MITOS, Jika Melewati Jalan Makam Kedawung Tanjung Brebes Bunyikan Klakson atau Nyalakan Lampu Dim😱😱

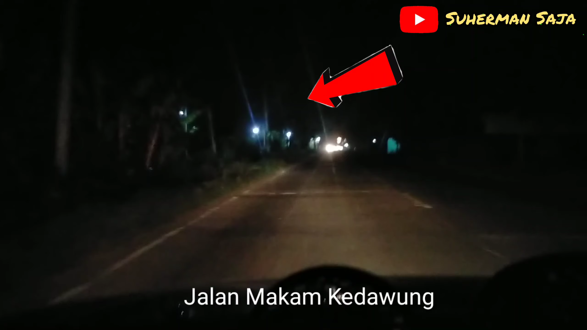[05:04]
banyaknya kejadian kecelakaan Sebagian masyarakat ada yang mempercayai bahwa Kalau lewat jalan makam tersebut mitosnya harus menyalakan lampu dim sebanyak tiga kali Atau klakson sebanyak tiga kali Lepas dari pandangan mitos tersebut Menurut pandangan saya Kalau melihat jalanan memang ini